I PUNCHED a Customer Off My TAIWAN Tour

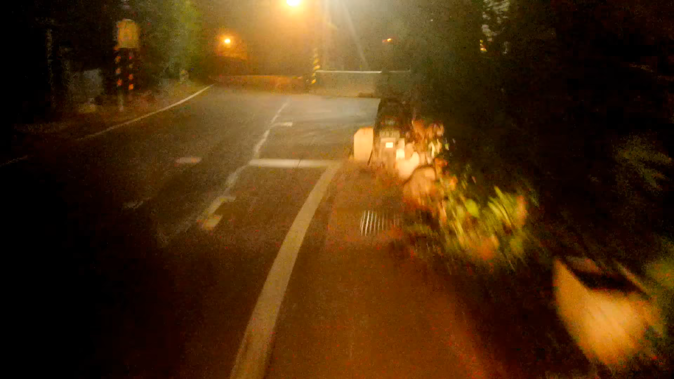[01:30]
then doing so there's no traffic look at this look at me I'm in I'm in the second most densely populated country in the world isn't this look at all the people and I'm not kidding you like I could go in this direction for well about 20 minutes and then I'd be in the ocean well now about 30 minutes and then I'd hit the ocean but once I hit the ocean I could just hang a left or right and then I could ride for